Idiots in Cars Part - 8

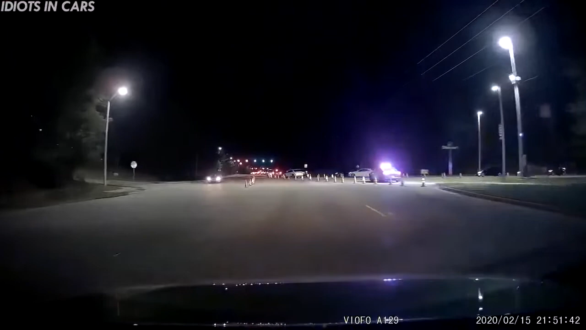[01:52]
I must have ended right when we left. Why is this only lane? It was open. Oh my god. Jesus. Oh!